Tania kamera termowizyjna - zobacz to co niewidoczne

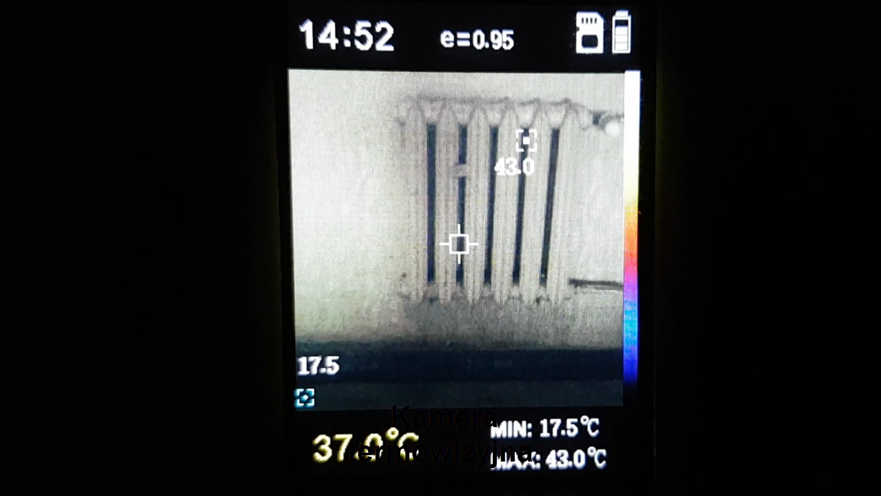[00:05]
On screen: max 43.0°C, min 17.5°C
W tym filmie pokażę kamerę termowizyjną,
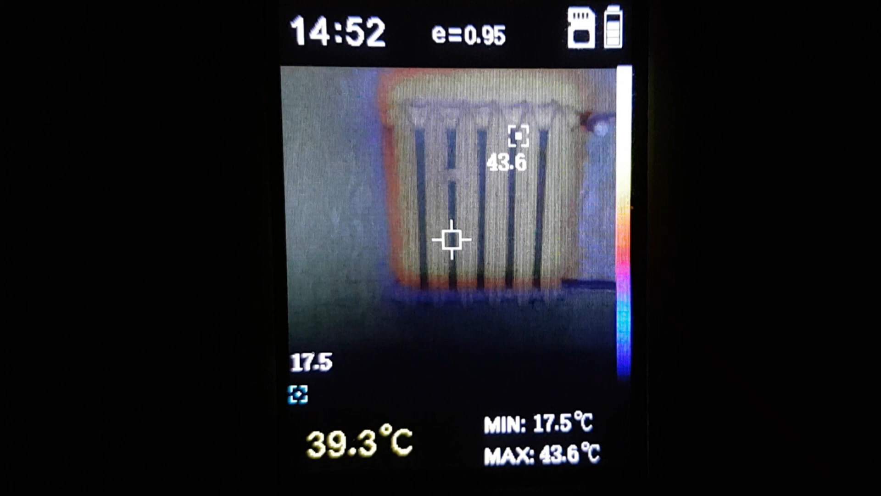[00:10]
On screen: spot 39.3°C, max 43.6°C, min 17.5°C
którą na przykład zbadamy rozkład temperatury w grzejniku, a nawet zmierzymy temperaturę naszego ciała.
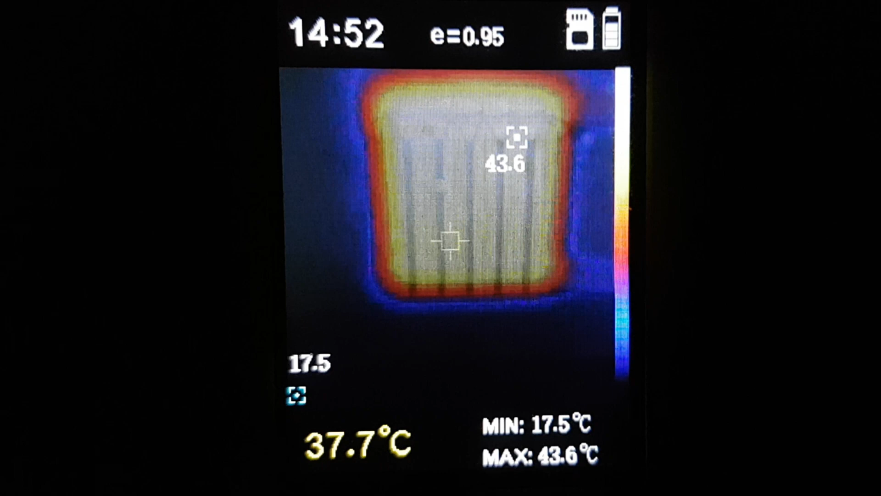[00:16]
On screen: spot 37.7°C, max 43.6°C, min 17.5°C
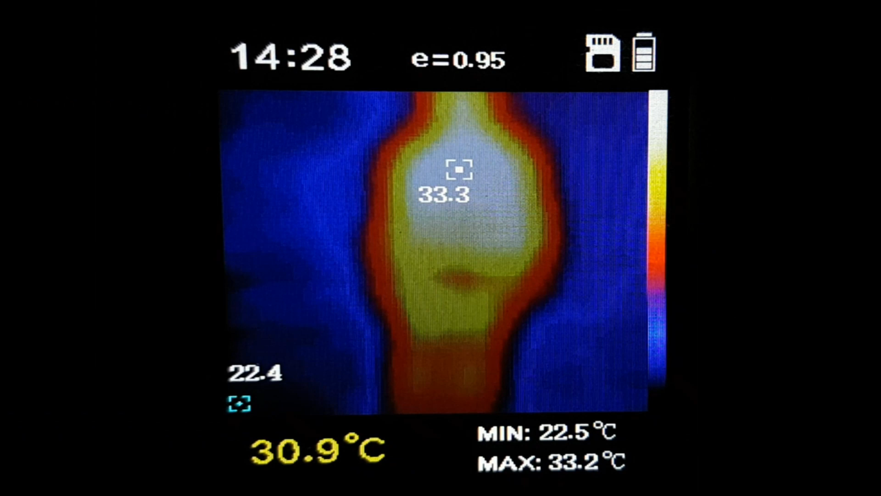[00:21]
On screen: max 33.2°C, min 22.5°C
Kamera ta kosztuje około 100 dolarów i można ją kupić w sklepie Banggood.
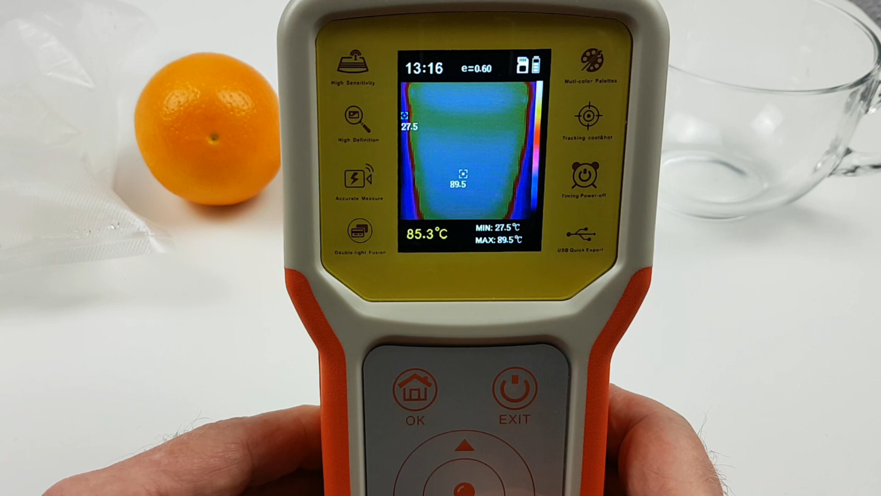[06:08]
On screen: spot 85.3°C, max 89.5°C, min 27.5°C
Na dole ekranu po lewej stronie wyświetlana jest temperatura wycelowana bezpośrednio w przedmiot.
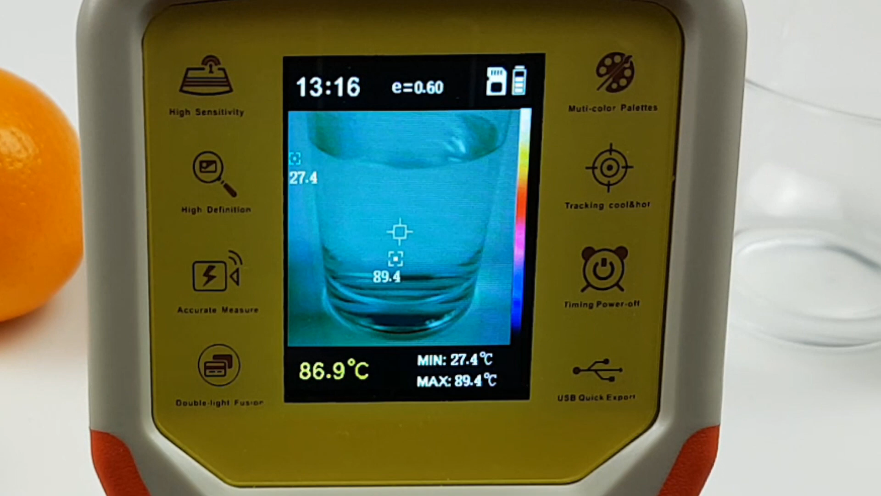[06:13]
On screen: spot 86.9°C, max 89.4°C, min 27.4°C
Na środku ekranu. A dwa wskaźniki automatycznie na bieżąco śledzą najbardziej gorący i najbardziej zimny punkt na przedmiocie.
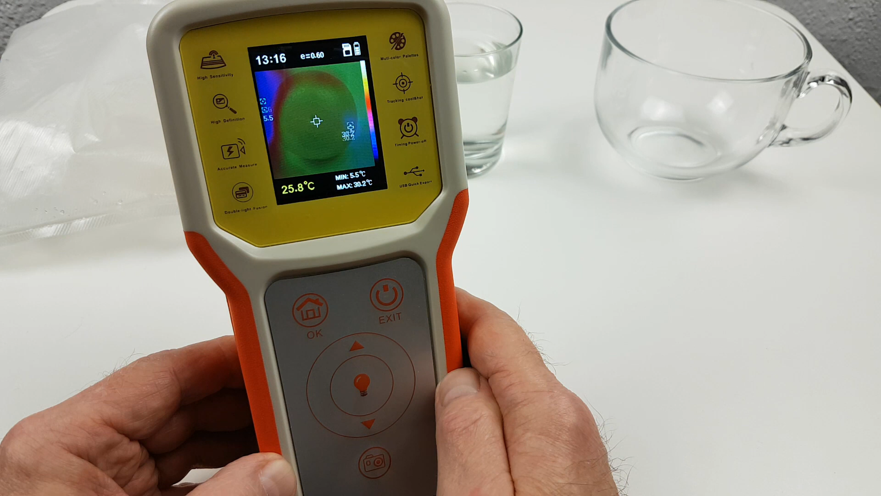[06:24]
On screen: spot 25.8°C, max 30.2°C, min 5.5°C
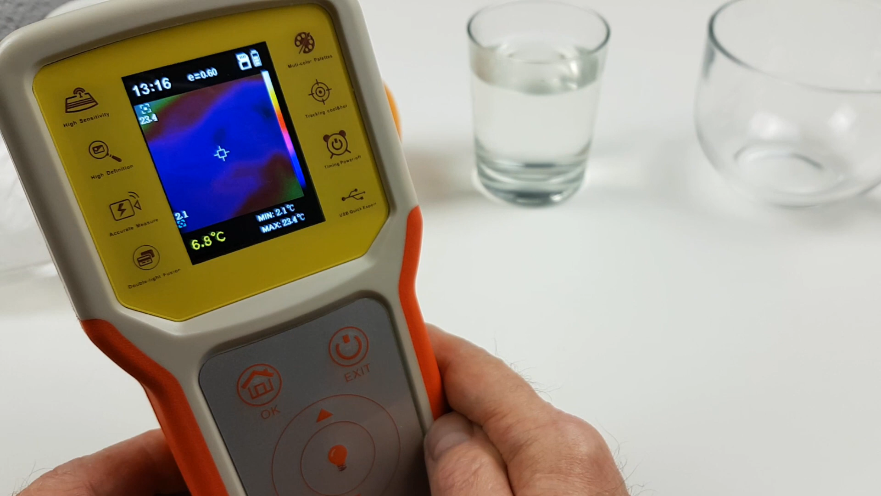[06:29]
On screen: spot 6.8°C, min 2.1°C
Jak ważne jest dobranie emisyjności danych przedmiotów, zobaczycie to teraz na przykładzie. Była emisyjność 0,6, a zmienimy ją teraz na emisyjność 0,3. Zobaczymy jak zmieni się mierzona temperatura. W podwójnym opakowaniu foliowym, które odbija promieniowanie podczerwone jest lód.
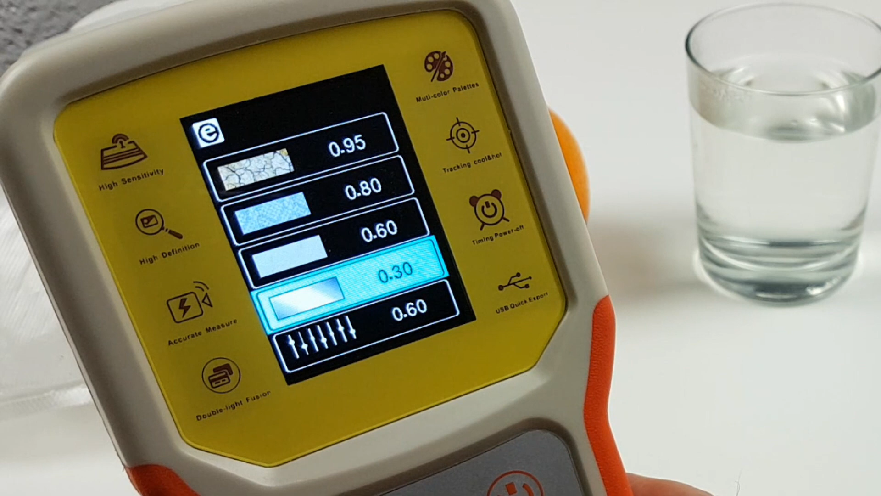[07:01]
Przy emisyjności 0,6 temperatura wynosiła około 8 stopni Celsjusza,
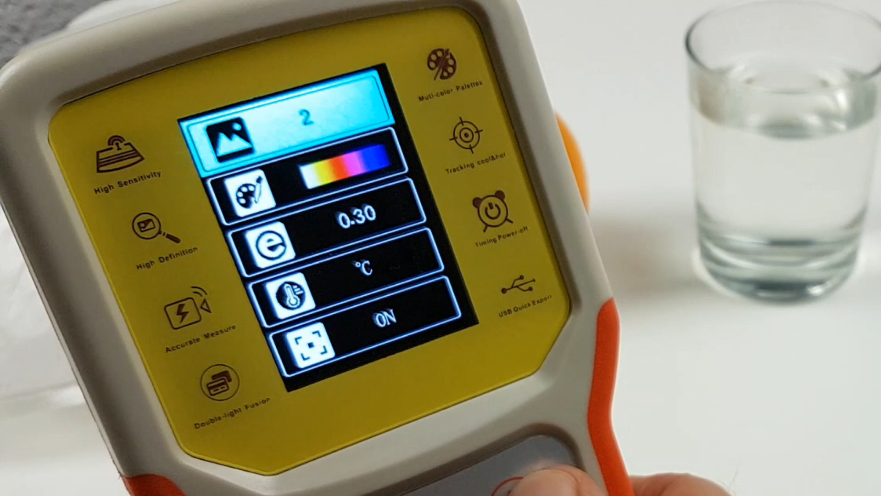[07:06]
a gdy zmienimy emisyjność na 0,3,
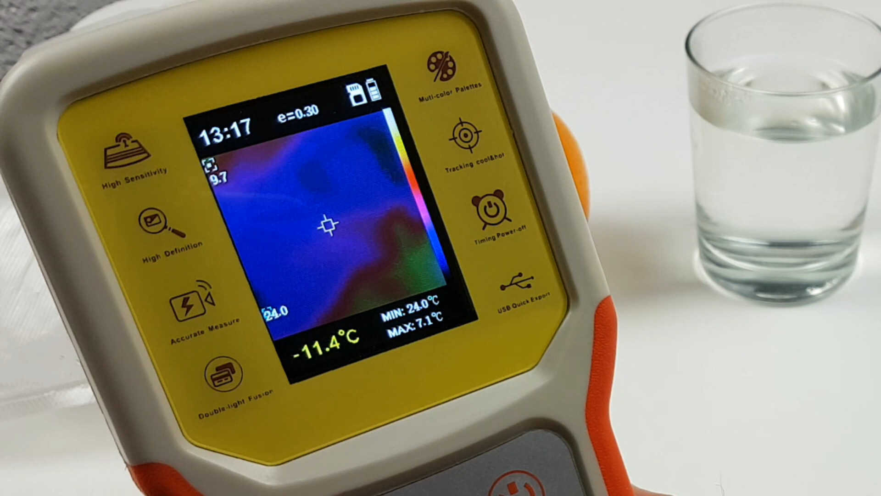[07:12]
On screen: spot -11.4°C, max 7.1°C, min 24.0°C
to temperatura spadła poniżej minus 10 stopni Celsjusza.
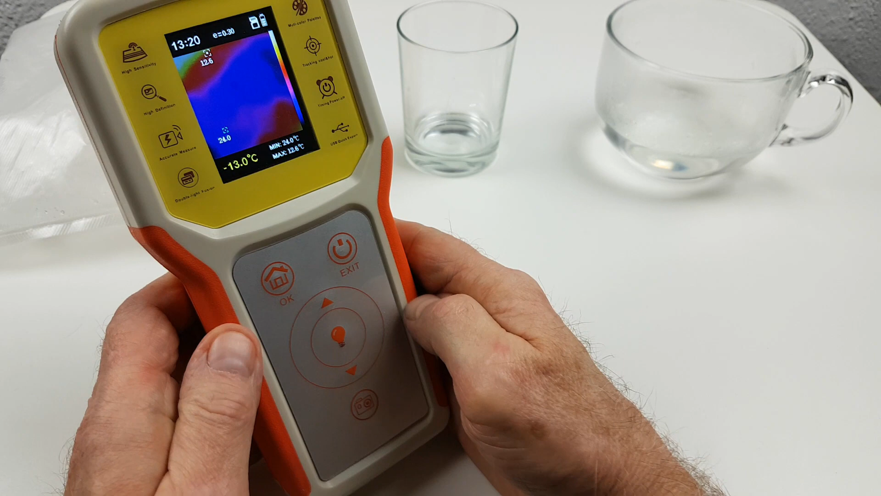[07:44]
On screen: spot -13.0°C
W każdej chwili możemy zapisać obraz na karcie SM. Zdjęcie możemy odtworzyć bezpośrednio w kamerze lub przesłać do komputera.